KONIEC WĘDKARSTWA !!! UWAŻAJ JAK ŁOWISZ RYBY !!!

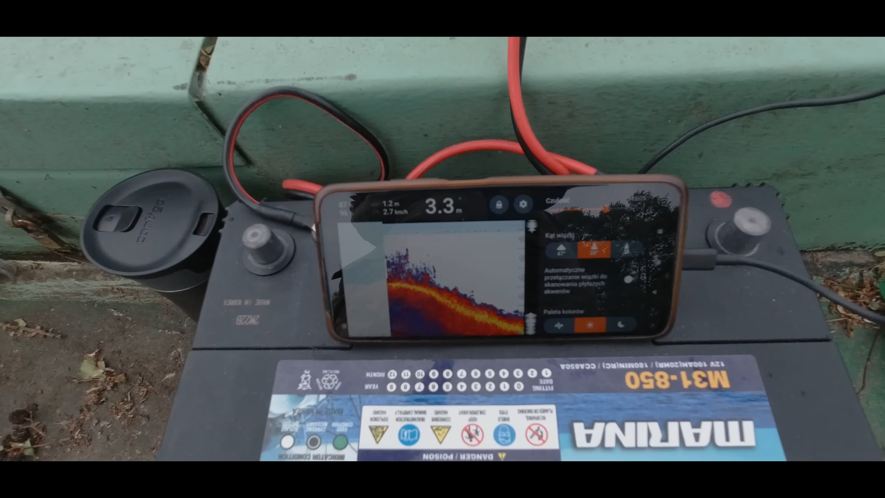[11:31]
I dno też się automatycznie troszeczkę poprawia względem twardości i braku tych roślin.
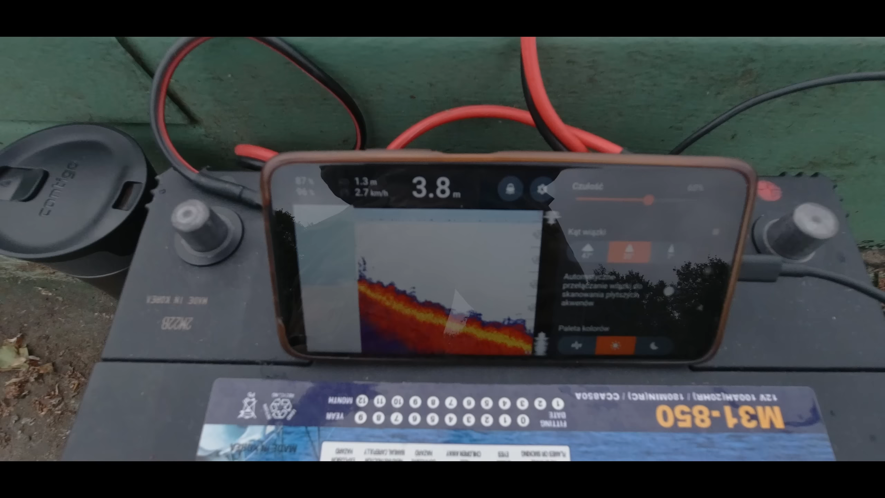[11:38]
On screen: depth 3.8 m
O, i to jest mniej więcej moment, czyli tu, nie tam, tylko tu.